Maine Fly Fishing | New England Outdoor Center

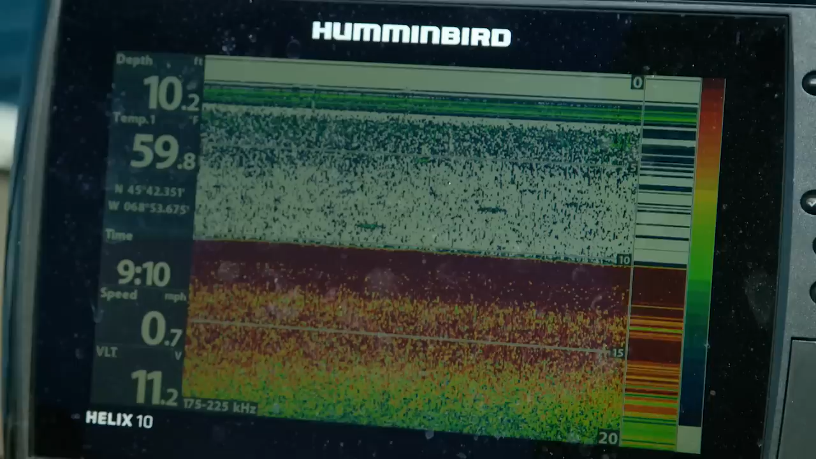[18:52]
On screen: depth 10.2 ft, water 59.8°F, speed 0.7 mph
We worked the shoreline, reacting to what the fish finder was telling us and casting the likely looking targets, hooking a good number of fish. Yeah, you were bang on that one.